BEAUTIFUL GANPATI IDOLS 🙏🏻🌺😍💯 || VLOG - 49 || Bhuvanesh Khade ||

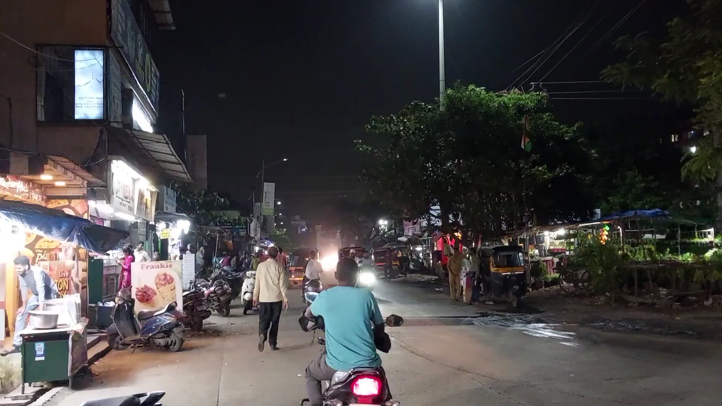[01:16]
तो गाइज देखो यहाँ पे चिंचपाड़ा का ऑटो स्टैंड है, अंबरनाथ वेस्ट में है।